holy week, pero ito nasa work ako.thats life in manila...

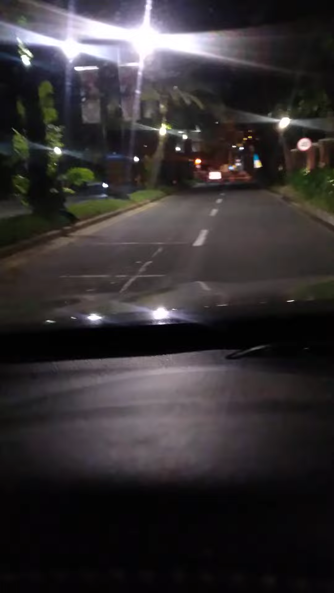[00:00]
Hi guys, ito dito pa tayo sa labas ng pag alas 2 na lang madaling araw So ganito katindi yung nabigay sa atin guys na assignment ngayon Dito ako ngayon sa Australia, sa May Makati, palabas tayo ngayon ng EDSA At tingin nyo guys,
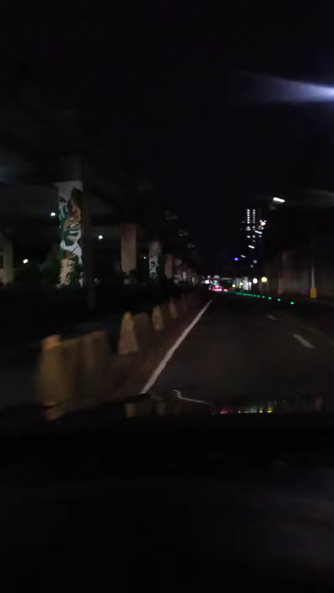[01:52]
Ito ngayon yung kalagayan ng EDSA Medyo, ginagawa natin guys, mag, vlog ngayon Kasi, medyo inaantok na rin tayo para malibang lang tayo ng konti At, ah, hindi tayo nalawi ng antok Ito guys, akalagpas na tayo ng Buendia Punta tayo ng Ayala Tunnel
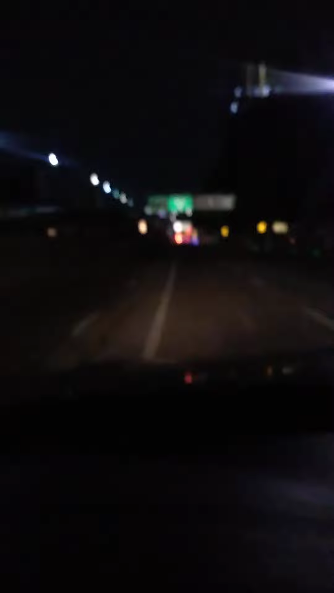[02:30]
pakadalang ng sasakyan Isa, dalawa lang ang makikita ko sa ngayon Ayan Ayan, meron sa atin ang mga vertik ng, ah, sasakyang OD Nakuloy-pula Sinunda naman ang, isa pang Ford Punta na tayo sa Ayala Tunnel
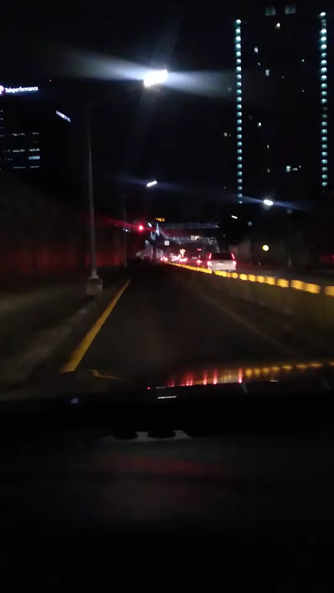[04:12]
may barrier Kasi pabago-bago itong edsa na ito, eh Minsan maglalagay sila ng barrier Minsan tatanggalin Minsan marami sila ditong, ah, nang tawag doon Hindi ko masasabi ko sigurong experimental So, syempre, ang nangyayari doon sa Pag-experiment, eh, may mga, yun, may mga stall vehicle pa doon sa Kanan ko,